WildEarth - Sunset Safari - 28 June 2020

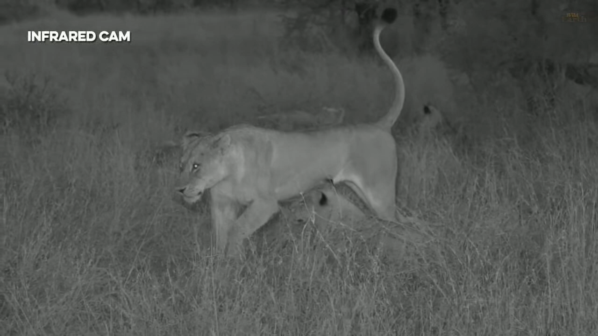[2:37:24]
stretch, and look like she's about to go. We have switched over because we're losing our light very slowly. We've switched over into infrared, which is the picture we're using without having to put a light on these lines. However, it sacrifices the color, but you can still see it perfectly without any light shining on these lines whatsoever. And that is just to make sure that we are being extra sensitive to them, and also because they've got those tiny little cubs.
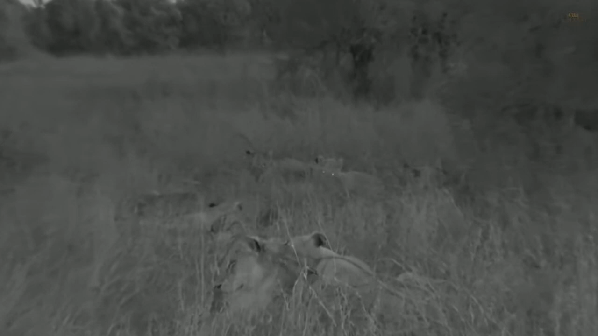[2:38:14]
But that, so, it could be dangerous for things like other other predators, like other lions, if they're not part of the same pride. And also the fact that there is those cubs that are only about 3 months old, we try and avoid, just to be sensitive on their eyes, not to put the bright light at all. So if you can just bear with us, I think, yeah, not putting the light is the great, great thing. And having this infrared light that helps us to see these animals without disturbing their movement is actually quite a great thing.